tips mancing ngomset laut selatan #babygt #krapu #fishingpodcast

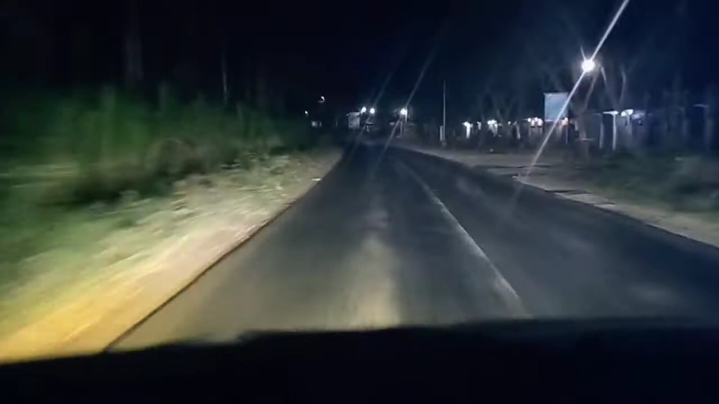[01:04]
Pukul 00.33 kita sudah mulai masuk area ya menuju Tamban lah. Kurang lebih perjalanan kurang 1 jam 4 menit lagi. Jalan-jalan ini cukup saya rindukan karena beberapa tahun lalu itu pada saat ada event SFC waktu itu sebulan 4 kali saya lewat jalan ini.
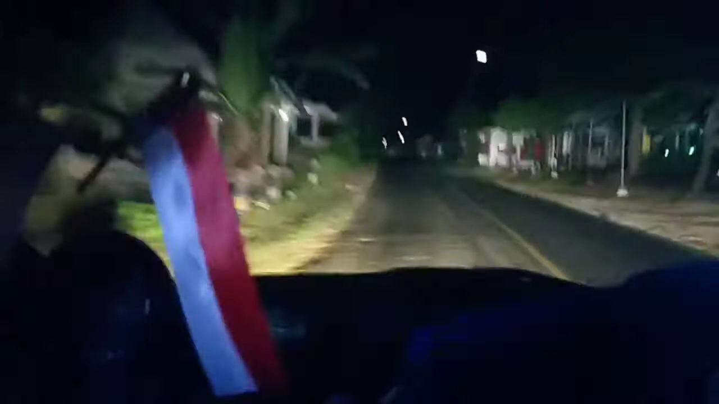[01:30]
Udah lama banget, 2-3 tahun lalu. Alhamdulillah bisa kesini lagi. Jalanan sepi, jadi mobil kita bisa cukup kenceng meluncurnya.
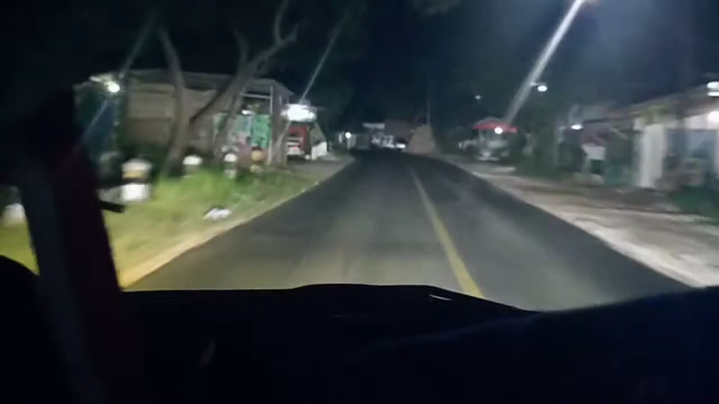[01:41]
Semoga lancar sampai di tempat nelayan. Oke bebe, lanjut. Kondisi cuaca berkabut.
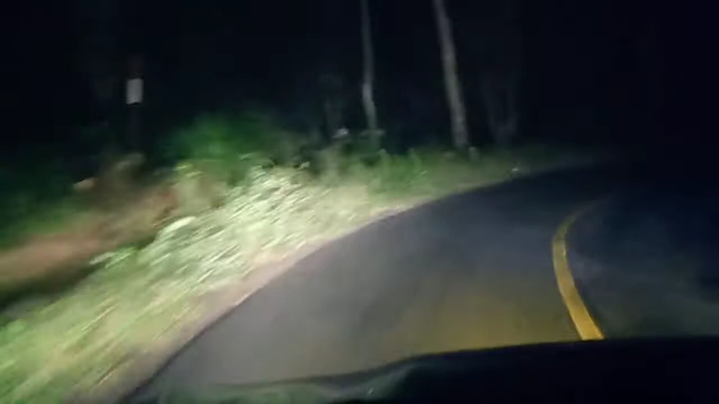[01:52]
Alhamdulillah ini kamera saya cukup bisa menangkap panduan jalan. Ini nampaknya habis hujan ini. Ngeri-ngeri sedap tapi menyenangkan. Sekedar info, ini drivernya kayak sok kalem aja nih. Sumber kencono guys.